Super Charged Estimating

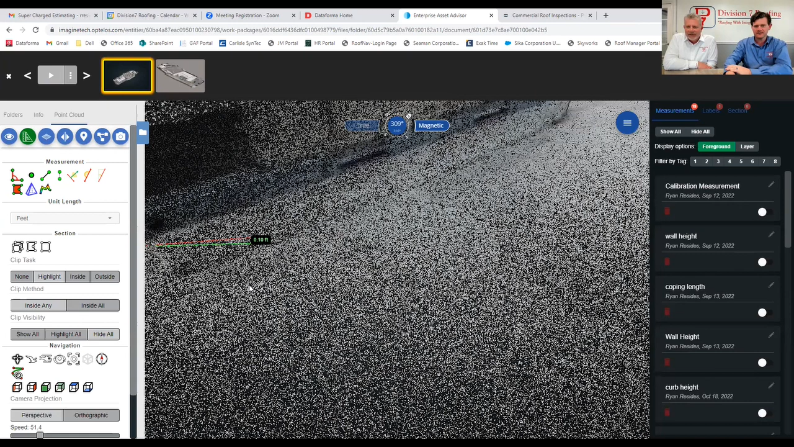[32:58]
so there we go so we click that and um you know it's going to give you the height difference between the two points um and to you know this this particular one i believe we had a ground sampling distance accurate enough to where if i needed to get down to that inch accuracy i could you know i would carefully zoom really
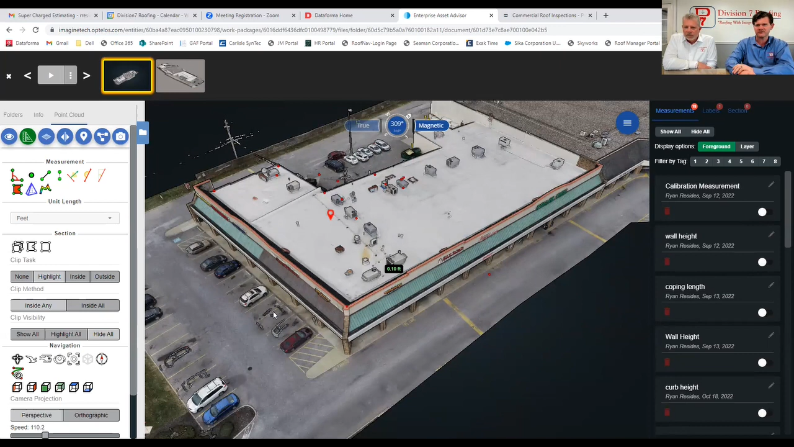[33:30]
uh feet in there um and then let's show off one more real quick which is the elevation cut so what we're going to do is strike a line
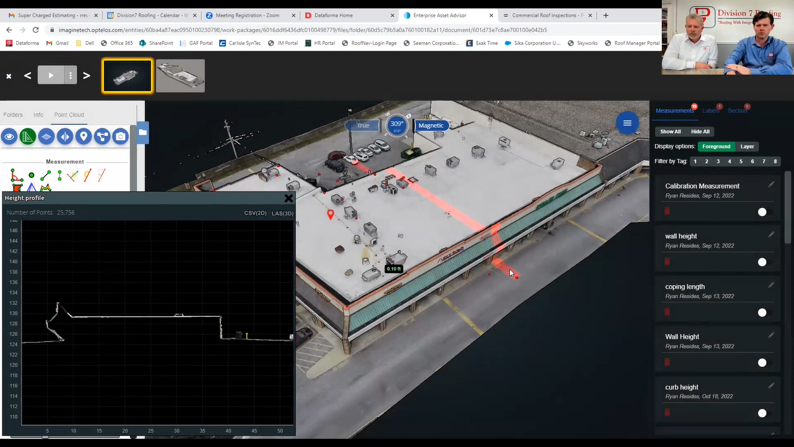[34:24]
what we would see in a in a set of architectural plans so maybe you know the use case for this is sometimes we come across uh drone imagery where you know and you can kind of see some in this model too where we're starting to see mineral staining um and especially if we're seeing that at the the high end of curbs or something like that we may be wondering like is there deflection in the roof there now i want to clarify don't mistake that we're able to see
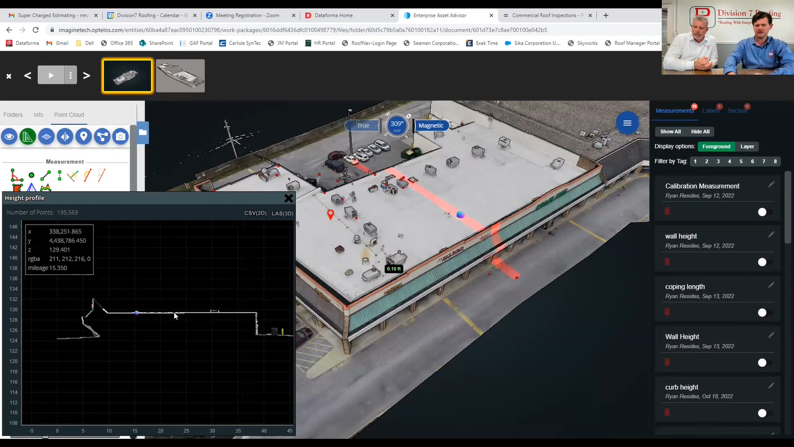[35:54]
of the height change from you know the gutter line and back up to the front wall to see what's going on with the slope in this roof um and i'm sure people out there can think of a few different use cases but those are a couple of the the most common things we utilize this